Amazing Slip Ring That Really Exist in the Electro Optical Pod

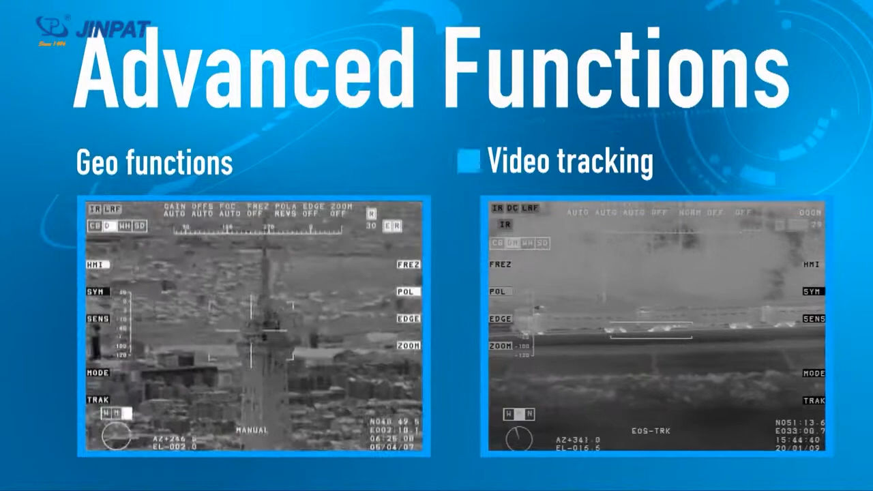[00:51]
When the electro-optical pod is working, it needs to continuously search and track the target through non-stop rotation.
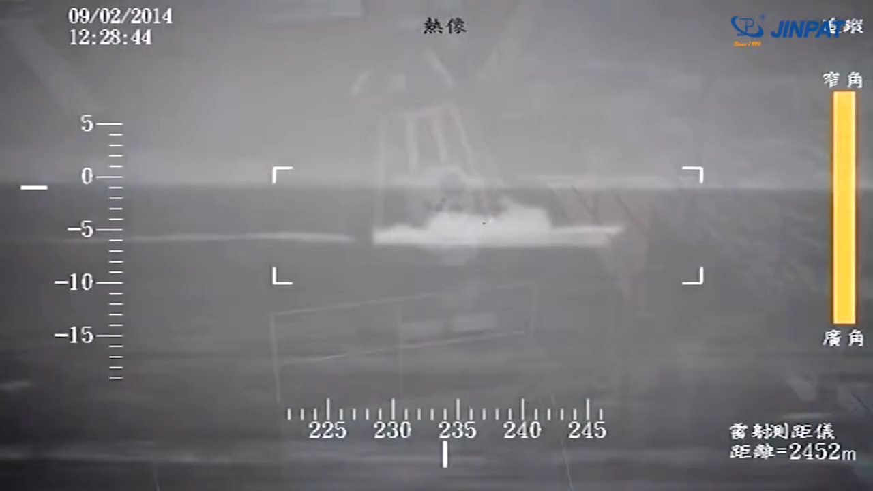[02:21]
It ensures the image is clear during the
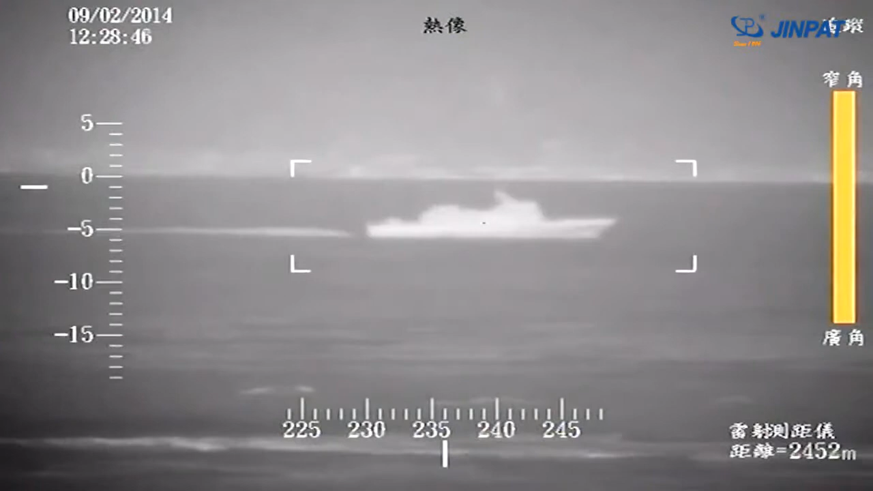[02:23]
fast scanning process and there is no gap between adjacent images and adjacent strips.